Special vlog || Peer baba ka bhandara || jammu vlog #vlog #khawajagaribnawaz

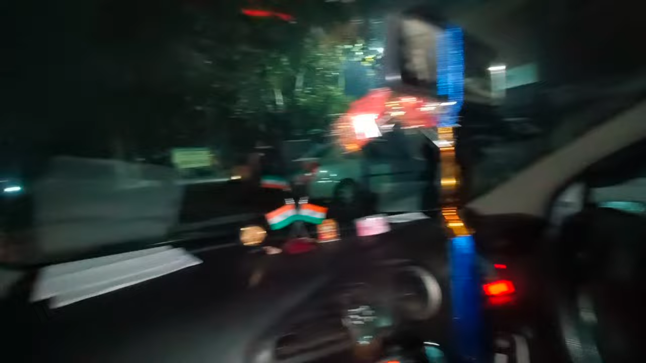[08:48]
फिलहाल बाहर लगी बहुत ज़्यादा धुंध आज, क्योंकि ठंड बहुत ज़्यादा है।